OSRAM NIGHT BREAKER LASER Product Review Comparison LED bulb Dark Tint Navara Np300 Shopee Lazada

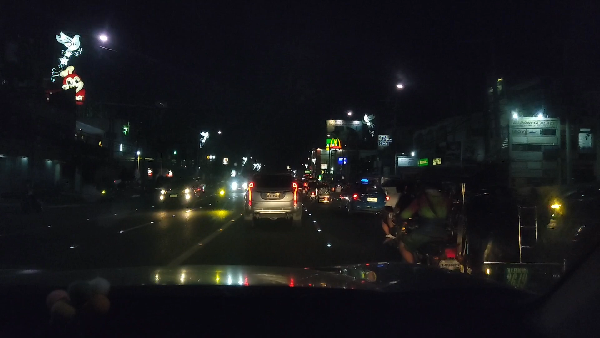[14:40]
Lesser Yung pagka Dark And then Ayan guys Ito naman Is 7 o'clock Na So talagang Gabi Na Wala Nang Wala Nang Araw Dito Ayan Guys Tingnan Nyo naman Kung Gano Kalinaw Guys Yung Ibinibigay Nya With With The Stock Bulb Ako Na Nagsasabi Sa Inyo Hindi Kailanman Na Ibigay Nang Stock Bulb Ito Sakin Super Malayo Talaga Makikita Nyo Dyan
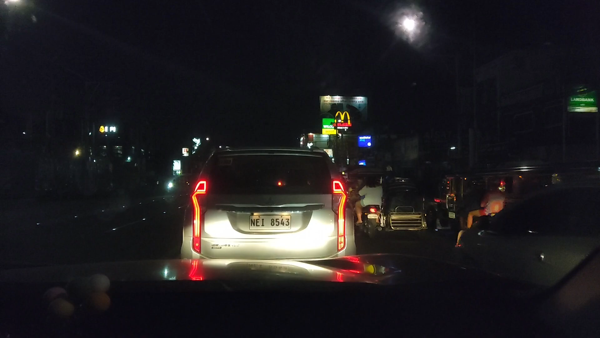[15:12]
Pag Pinatay Ko Bunuksan Ko Makikita Nyo Lalo Na Guys Pagka Nag Bright Pa Dyan Talagang Todo Yung Lakas Nyan Yung Naman Hindi Rin Naman Ako Inaano Nung Kasabayan Ko Kasalubong Ko Dahil Okay Naman Kahit Maliwanag Siya Hindi Siya Pangit Hindi Pala Pangit Sorry Ano Pala Hindi Malakas At Hindi Nakakabulag O Nakakasilaw Sa Kasalubong Mo Kaya Ganun Siya Kaganda
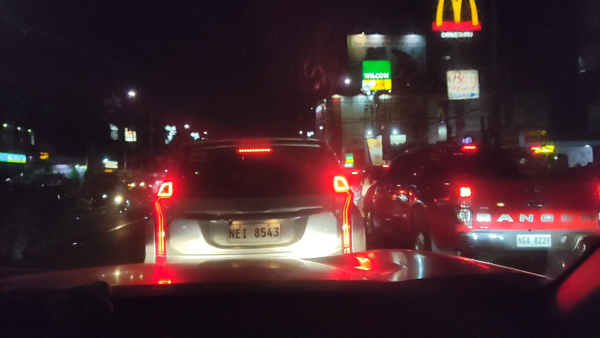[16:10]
Yung Headlight Ko So Malayo Sa Stock LED Type Yung Parang LED Yung Lakas nya Pero Halogen sya Which Kips My Original Settings So It's A very Good Thing To Me So Ayun Guys Ano Pa Ba Yan Hanggang Matapos Na yung Video Nito So Sa Pag Bibideo Ko Nang Ilaw